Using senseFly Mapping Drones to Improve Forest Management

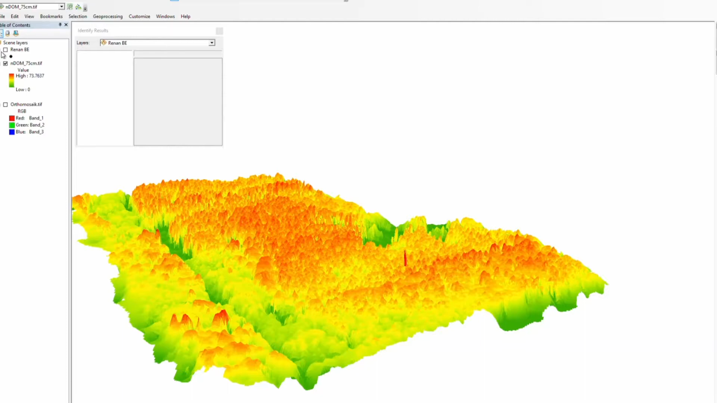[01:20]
modeling the digital twin of the forest from drone data, and finally, estimating the tree parameters with a single tree detection software.
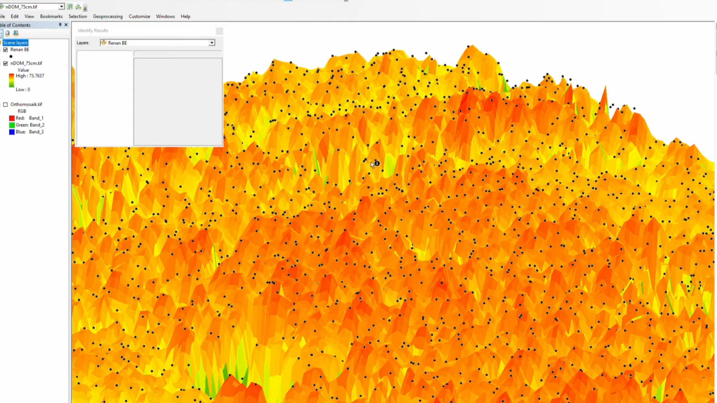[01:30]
So this digital method that we propose is not meant to fully replace the work of forest practitioners on the ground,